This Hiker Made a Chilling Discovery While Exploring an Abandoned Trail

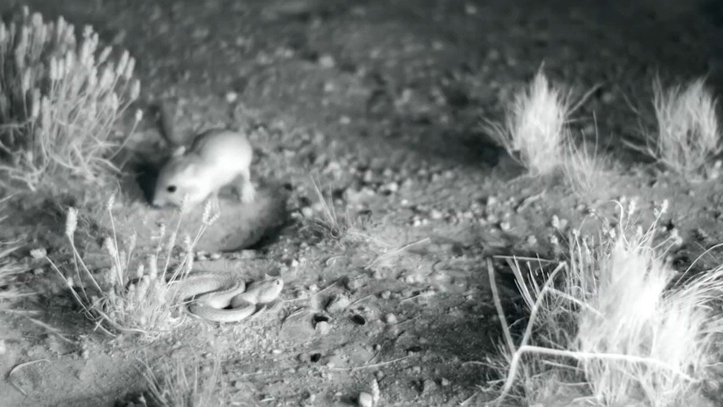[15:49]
scientists were shocked to see this rat
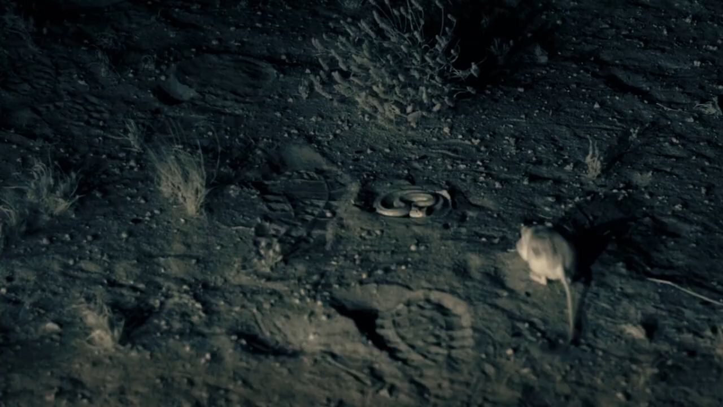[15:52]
pulling off some real cool ninja tricks to defend itself from getting ended by a snake's bite.
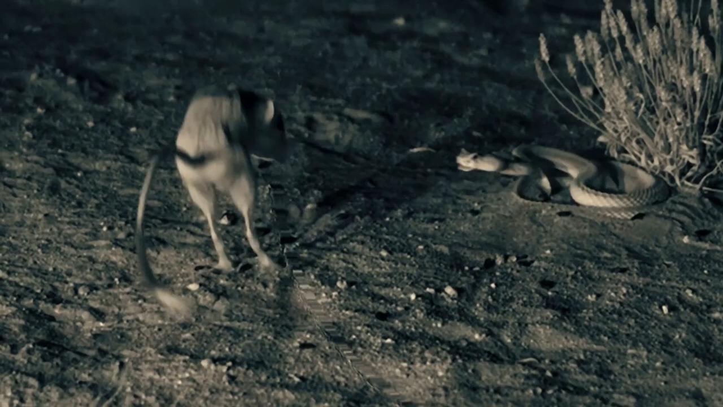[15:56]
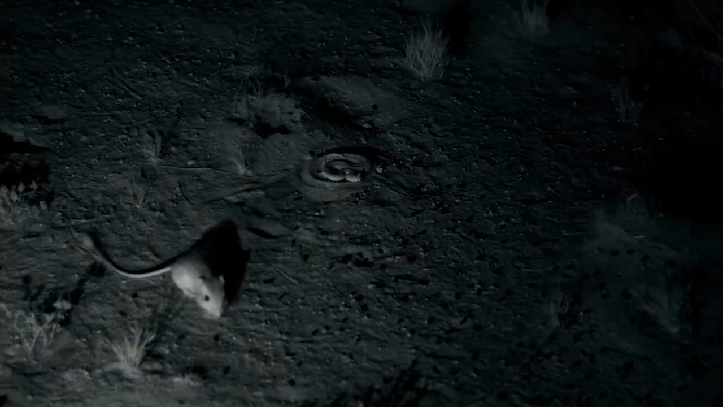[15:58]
The video shows this tiny little creature soaring into the air with a powerful jump, just as it felt a threat from behind. Well, all thanks to their sensitive hearing, these rats can easily ambush predators even when it's dark outside. It took them a few milliseconds to avoid any potential attacks and will leap high